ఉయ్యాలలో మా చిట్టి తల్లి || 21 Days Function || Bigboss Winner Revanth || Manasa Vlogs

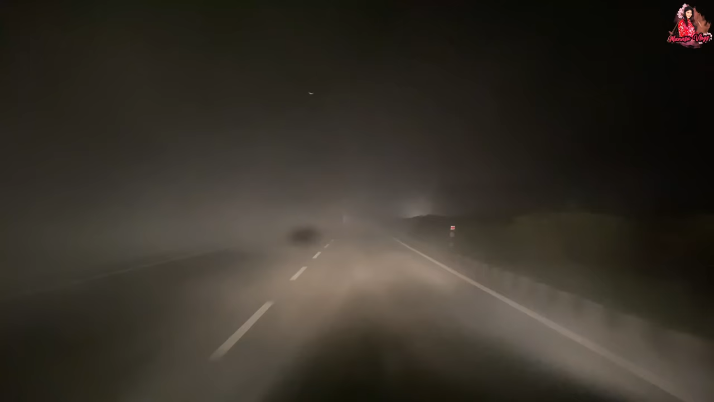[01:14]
ఏ మంచు ఏ మంచు. See friends, road is not at all clear, so మా తమ్ముడిని అభినందించి అందరికీ నేను చెప్తున్నా, ఈ చలికాలంలో గుంటూరు కాదు ఆంధ్ర సైడ్ ఎవరైనా వచ్చినా కూడా చాలా జాగ్రత్తగా రండి, ఎందుకంటే మీరందరూ మా మంచి కోరే వాళ్ళు కాబట్టి మేము చెప్తున్నాం చాలా కేర్ఫుల్గా రావాలి మీరు,